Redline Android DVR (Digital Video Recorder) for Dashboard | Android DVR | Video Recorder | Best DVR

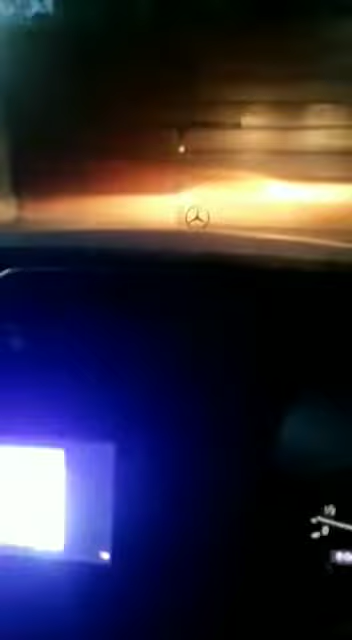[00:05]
असलाम लेकुम दिस इस साथ फ्रम सेक्रमुट स्टॉट पी के आज की इस वीडियो में आपको दिखा रहे हैं यह Redline का DVR यह Android DVR है और लगाया किस गाड़ी में है यह Mercedes